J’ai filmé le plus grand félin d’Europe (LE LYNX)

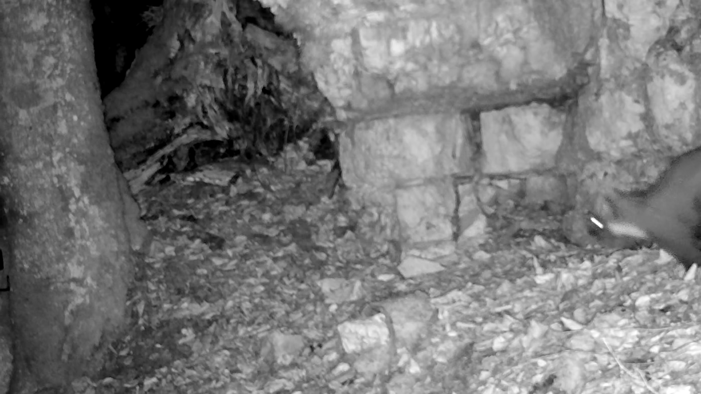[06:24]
Des appareils qui vont se déclencher s'il y a un mouvement et qui vont te donner beaucoup d'informations essentielles.
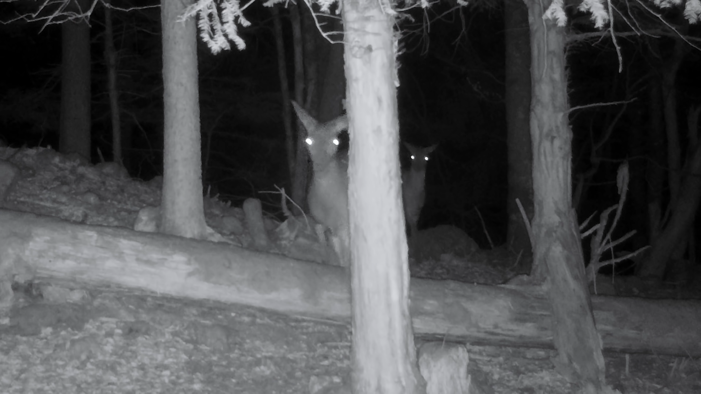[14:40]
Une biche ? Joli. Oh le blaireau. Malheureusement, pas de lynx.
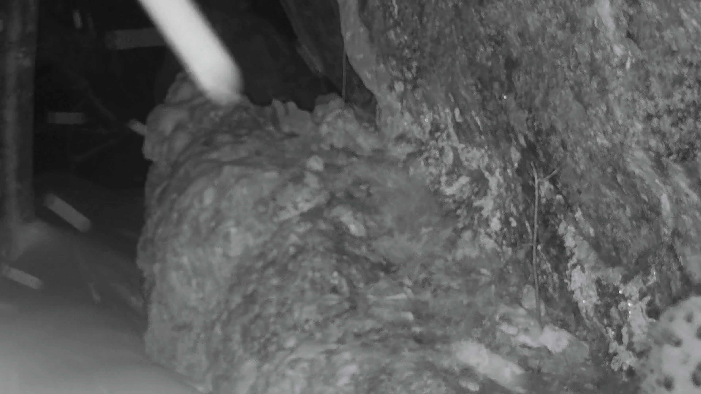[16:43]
T'as un chemin qui est hyper facile d'accès à côté.
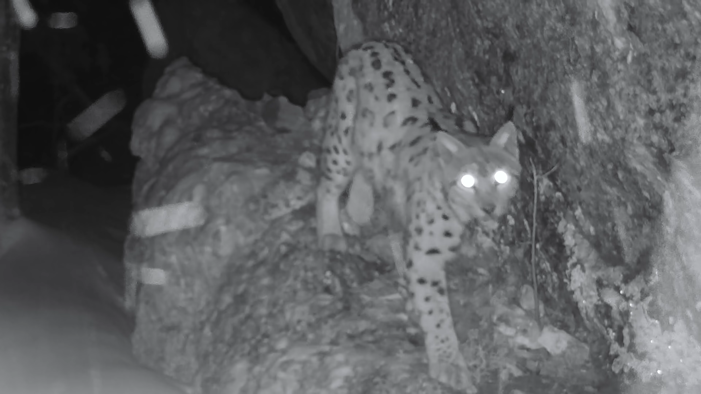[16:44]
Il va tout le temps prendre les passages les plus foireux, quoi. Les plus fêlins ! Les plus fêlins, ouais. T'as le lynx ? Ouais, ouais, c'est bon. Il est passé.